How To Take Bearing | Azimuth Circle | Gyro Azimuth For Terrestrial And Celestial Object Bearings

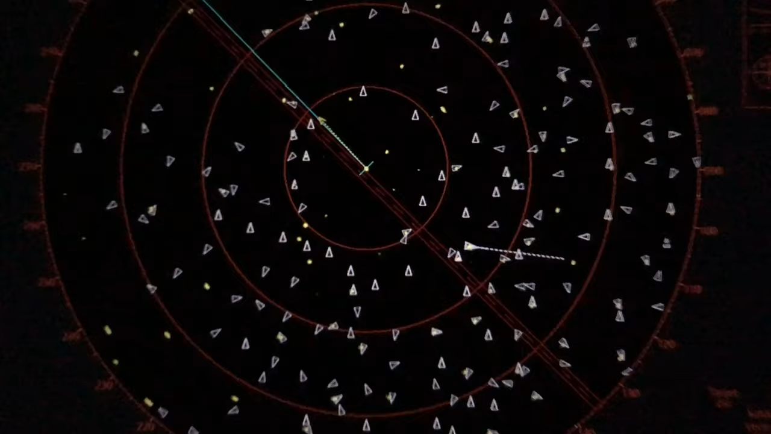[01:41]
सारे लाइट आपको दिख रहे हैं सो उसमें
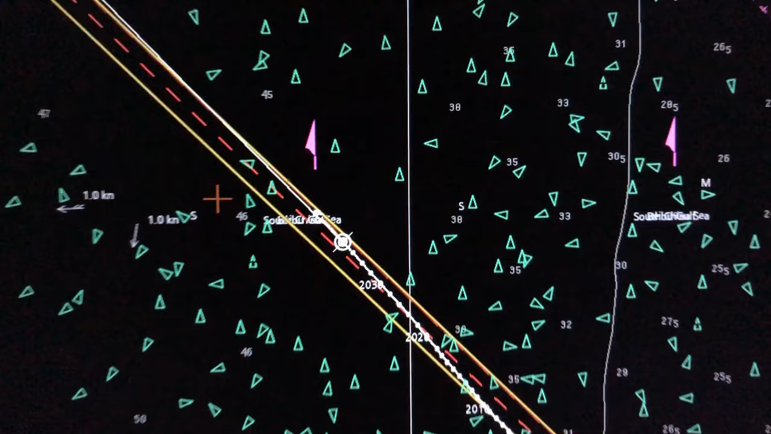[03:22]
जो मुविंग ऑब्चेक्ट है या फिर हम लोग को कौन से जो लाइट है या कौन सा वेसल है उसको मॉनिटर करना वह हम लोग को बेरिंग